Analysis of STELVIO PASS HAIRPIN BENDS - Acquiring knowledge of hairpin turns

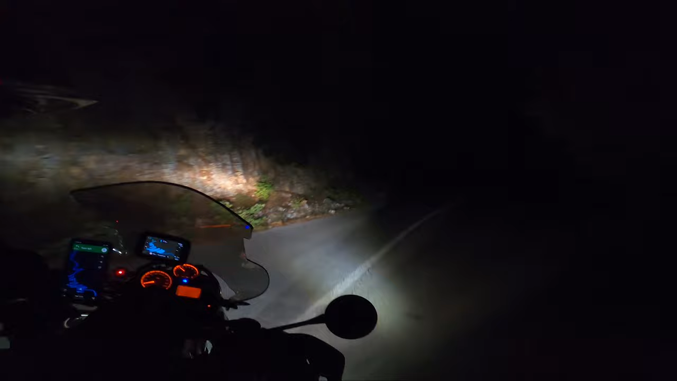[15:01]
from our back roads adventure check out the gps and the phone can you see the hairpin turns this is like you know I don't know if this is like the tail of the dragon or like the snakes in a cage or something like that but look at that what's going on here all right this is what we'll have to go through right now so this is like very tight road and again the bike is loaded look the bike is going to the other side you see that